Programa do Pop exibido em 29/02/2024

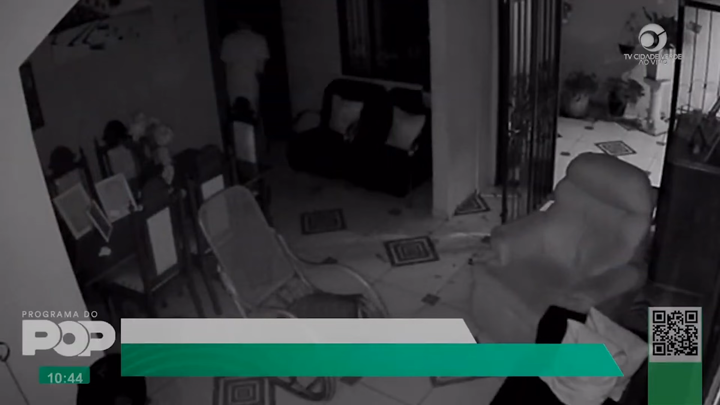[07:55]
Esse é o momento onde eles, durante madrugada,
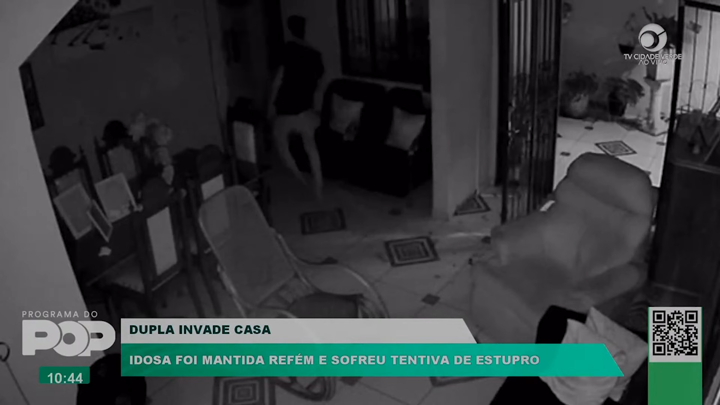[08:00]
e seria por volta das 3 horas da manhã, invadem a casa onde tem essa idosa morando. Ela está no quarto sozinha. Eles barbarizam dentro dessa casa. Você em casa deve estar lendo ali, parabéns a quem teve a iniciativa de colocar ali o caracteres, que é exatamente os bandidos tocando terror para cima dessa idosa. Cadê o dinheiro? Melhor que eu ler é a senhora ouvir.